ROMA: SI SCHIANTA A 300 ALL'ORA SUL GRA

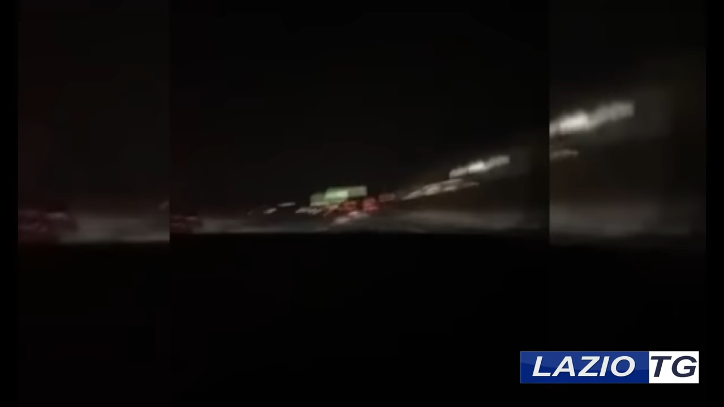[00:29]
Nella sequenza si vede lo zigzagare dell'Audi R8 tra le altre vetture lungo il grande raccordo anulare.